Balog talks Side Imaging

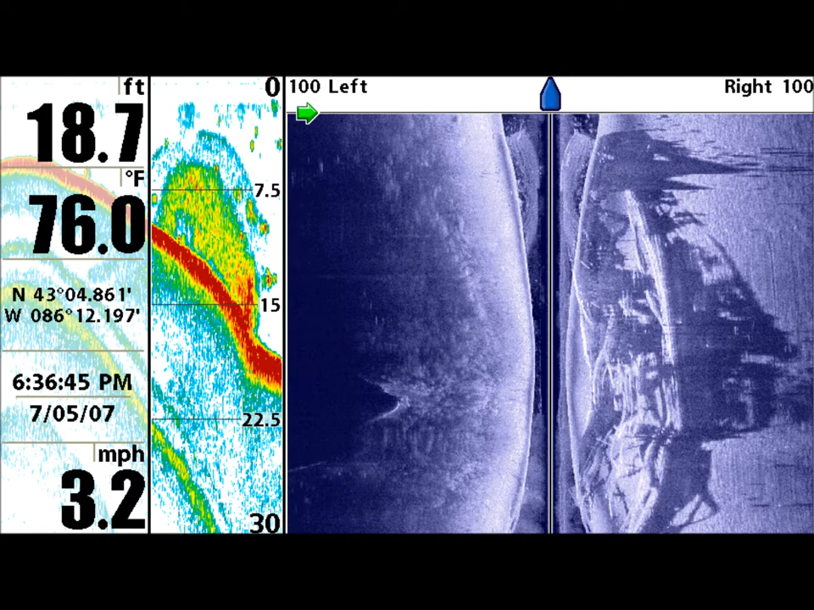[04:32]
On screen: depth 18.7 ft, water 76.0°F, speed 3.2 mph
If your range is set on 100 feet, you're looking 100 feet from the boat on each side of your transducer. I like to set that range at a maximum of about 100 feet. And when I'm looking in fairly shallow water, like a largemouth applications, for instance, where you're going up in a creek looking at stumps, I'll set it down to 50, 60, 70 feet. Basically what you're doing is you're getting a smaller range, but you're getting a more detailed expanded picture. So you can really see what you're looking at. I mean, if you crank that thing back next time you're out, crank it back to 50 feet and you'll see. It shows you a beautiful picture. The second is for sensitivity.